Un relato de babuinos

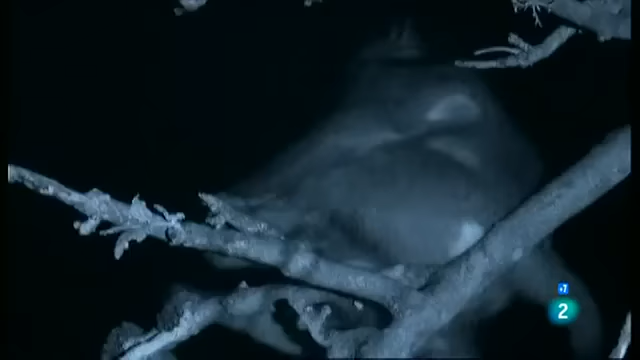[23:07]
Ya de noche, los babuinos siguen sorprendentemente activos.
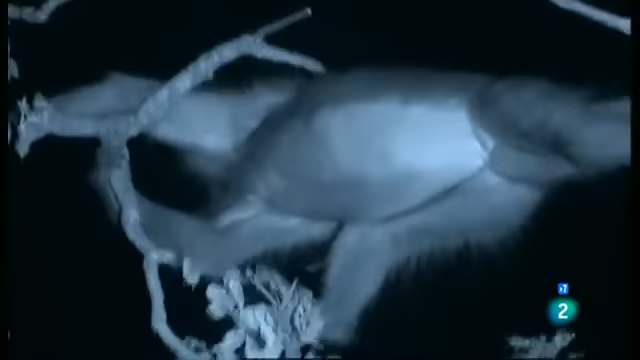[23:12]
Se mueven casi en total oscuridad en busca de lugares para dormir en las ramas más escondidas que les ofrezcan rutas de escape de potenciales depredadores nocturnos.
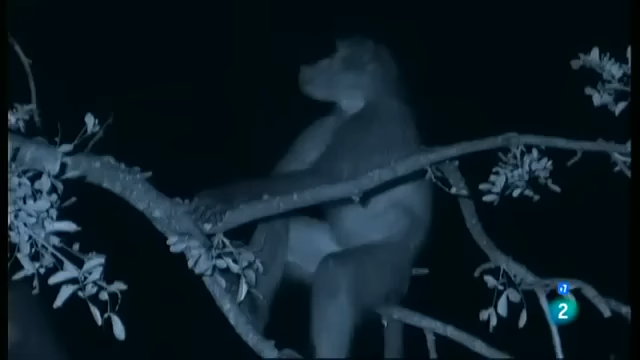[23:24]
Muchos individuos mueren en emboscadas nocturnas.
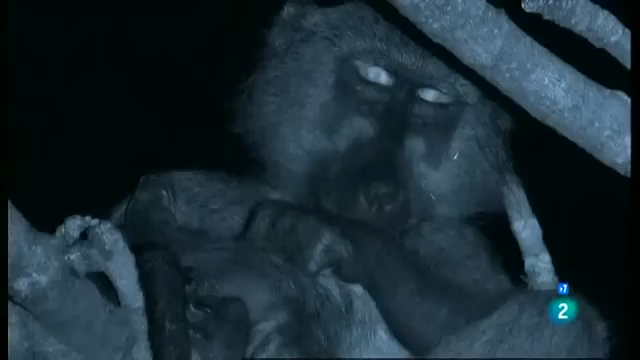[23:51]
La noche es el periodo en que los babuinos son más vulnerables, cuando ninguno de ellos está alerta. Duermen profundamente.